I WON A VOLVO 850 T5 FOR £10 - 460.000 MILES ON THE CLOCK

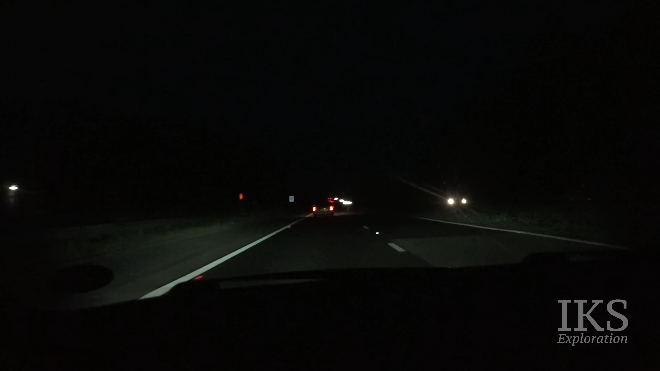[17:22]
Right then folks, just an update. Yeah, it's dark, it's real dark. Chris is in front there. And we're just under 40 miles to Dover now, so we are nearly there.